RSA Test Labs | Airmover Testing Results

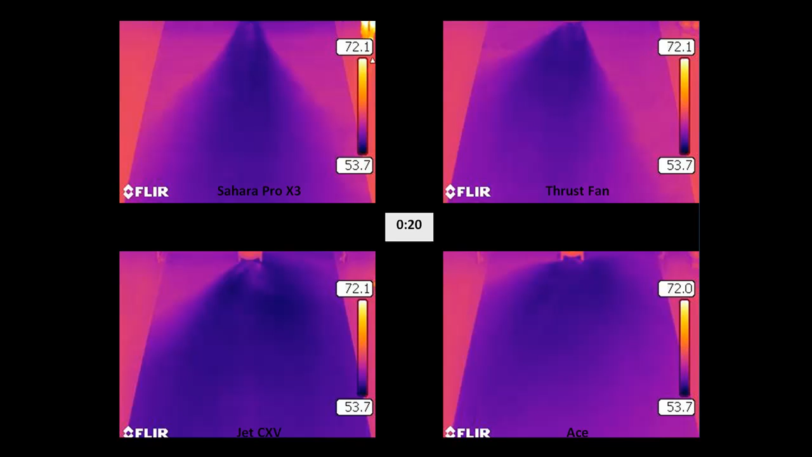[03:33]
Next, let's allow the clock to advance from 20 seconds to 2 minutes. As the time lapse occurs, observe the changes in the airflow pattern and the bright orange appearance that begins to form directly in front of each one of the air movers. At 2 minutes in time, here we can see a very bright orange pattern that is beginning to form in front of each one of the air movers. The bright orange area is an area where evaporative cooling is no longer occurring. The temperature has gone from a cool or blue color to a bright orange or warm color. The bright orange color indicates that there is no longer water available for evaporation.
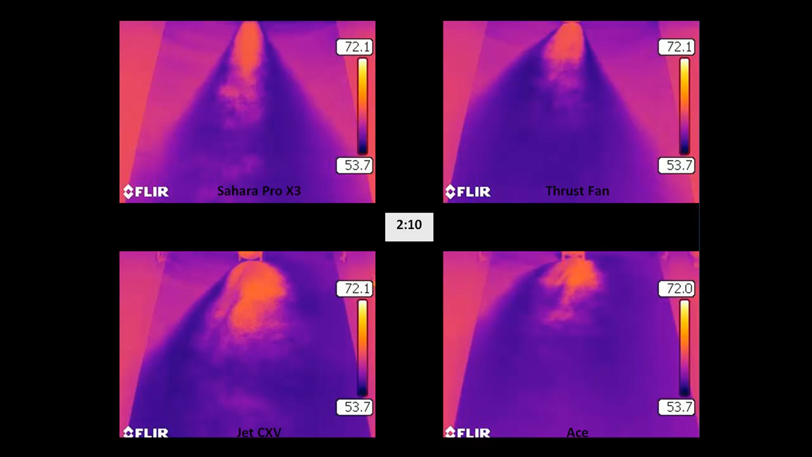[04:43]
Again, let us advance several slides forward in the time lapse. As we do, pay special attention once again to the bright orange areas in front of each air mover. We will conclude at exactly five minutes. Here at the end of the five-minute test period, we can again see that the greatest distance of evaporation has been achieved by the Sahara Pro X3,
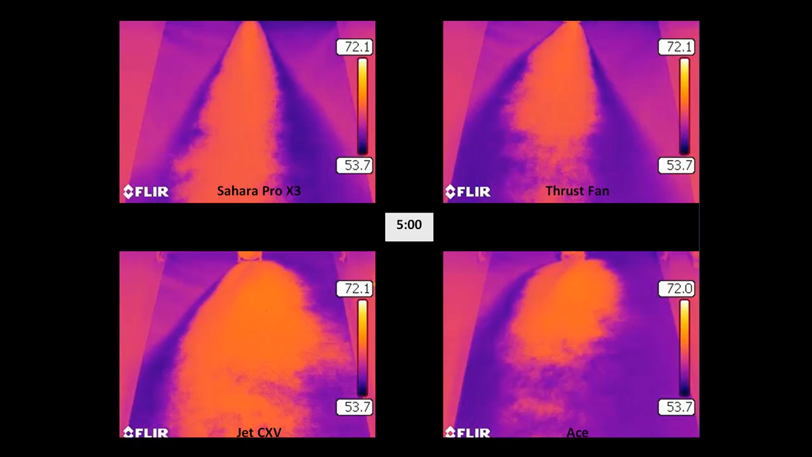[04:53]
while the greatest overall footprint of evaporation was achieved by the Jet CXV axial air mover. The conclusions from this testing include that the centrifugal blower does indeed generate the greatest rate of evaporation over the greatest overall distance. This is true in large part to the amount of velocity created by the centrifugal blower. On the other hand, axial air moving technologies generate the greatest overall footprint of evaporation, especially when the amount of power consumed is concerned.
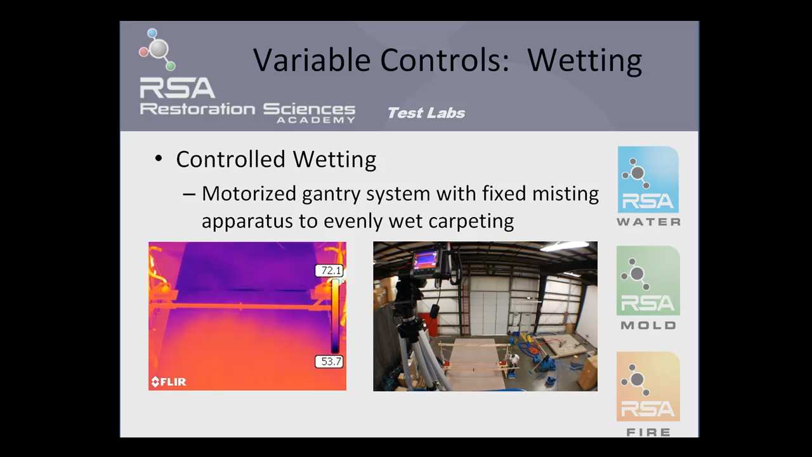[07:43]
You can also see again from the top of the 22 foot perch where the thermal imaging camera was mounted. The fixed camera location was critical as the images themselves were the data being used to analyze the difference in evaporation.